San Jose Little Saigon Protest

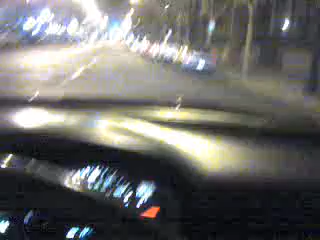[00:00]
So we're rolling downtown. The protest against the breeziness is menacing. Yeah. That breezy. Yeah, this is riding dirty shit right here. Not riding clean, dude. Riding clean, actually. F.E. clean. Anyways, we're about to make a right. There's a bunch of protesters. We're about to honk.